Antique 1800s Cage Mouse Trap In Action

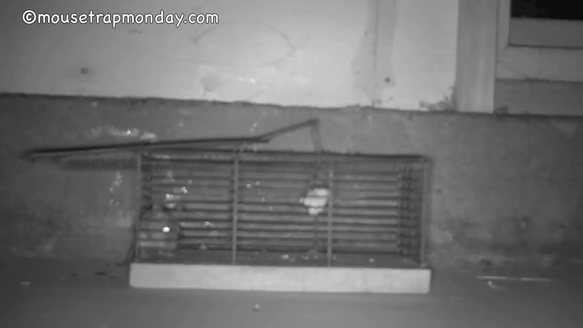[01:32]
One thing you can say about this trap is it makes a lot of noise when it goes off.